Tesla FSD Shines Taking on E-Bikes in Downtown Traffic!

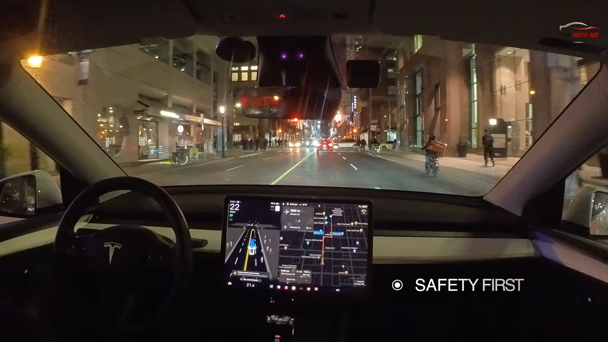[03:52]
So we're going to see if FSD's got the ability to battle them and find a way to fit in there but at this point it's pretty much impossible because it's not like you're dealing with one cyclist here you've got all like a whole handful of them. In fact what we're going to do is just speed up the camera here and try to get a sense of how many scooters FSD has to manage right now. So take a look at this. All right I'm going to pause the camera. We've got one, two, three. No we got three. How about four? Yep there's the fourth one. What about five?